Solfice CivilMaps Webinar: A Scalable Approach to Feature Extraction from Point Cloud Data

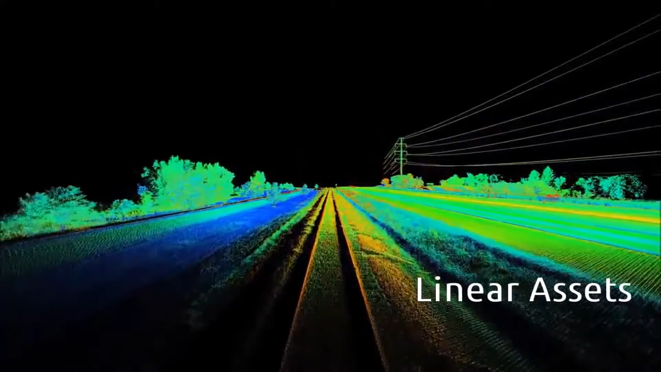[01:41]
electrical wires, and poles. The input data consisted of
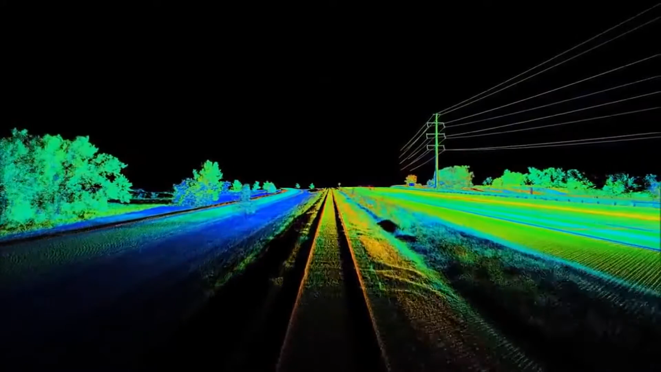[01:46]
a series of Cartesian coordinates sequentially listed in an ASCII file.
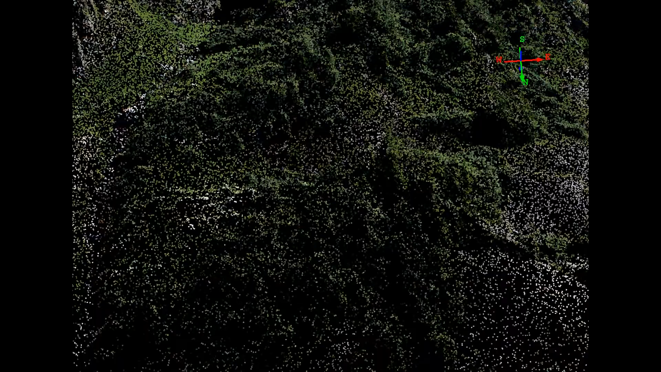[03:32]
Even still, the application that's loading the data into memory can only visualize the data.
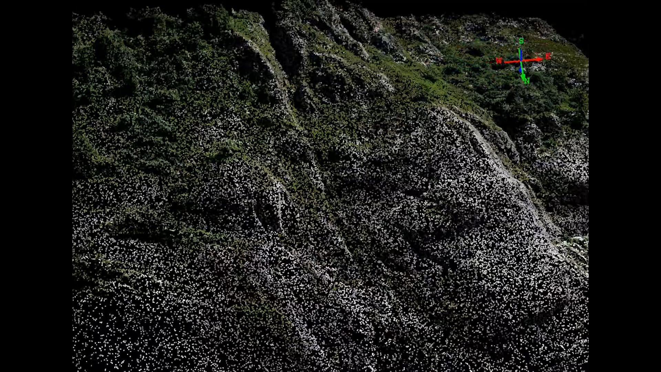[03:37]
We haven't even gotten to the processing component yet.
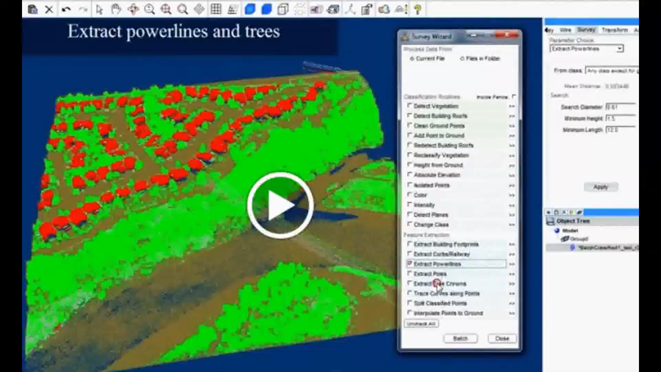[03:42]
The user's interface to navigate the point cloud data involves tools to change perspectives, allows them to zoom in and out and traverse that data,
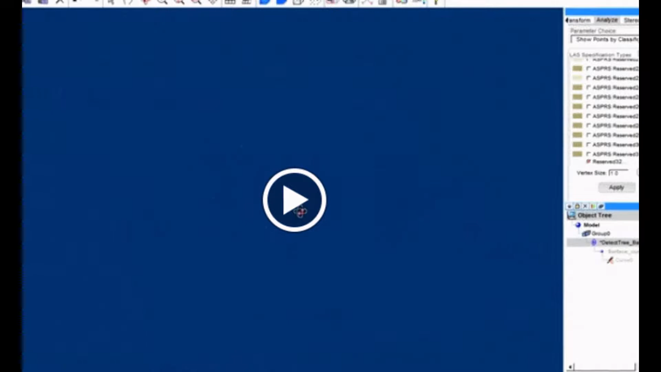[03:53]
but that would consume most of the CPU cycles while they're using that tool.
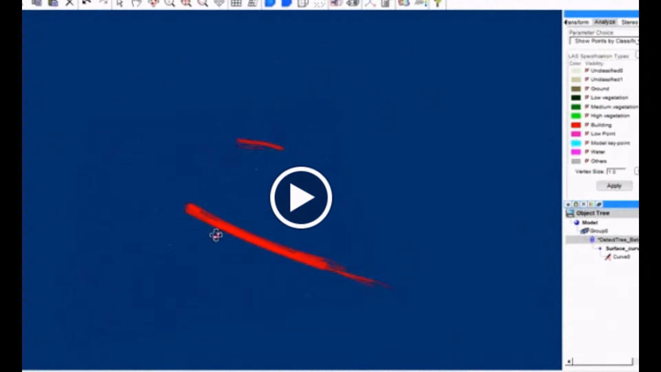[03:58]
This often leads to a poor user experience since the main bottleneck is the visualization component,